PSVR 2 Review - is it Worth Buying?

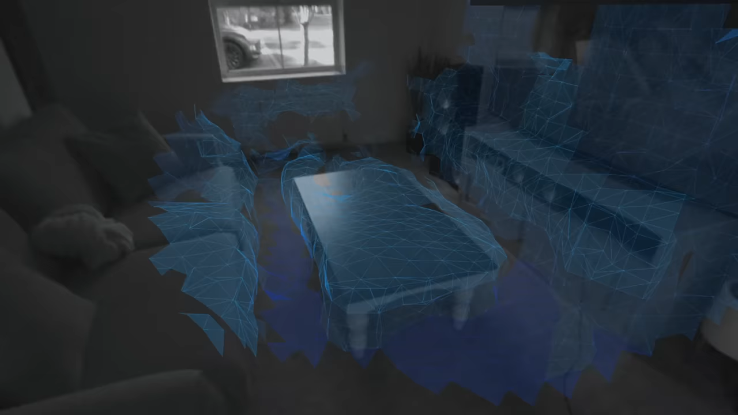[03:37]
This will take a blueprint of your room, and it works out where the safe areas are that you can walk to while you're gaming.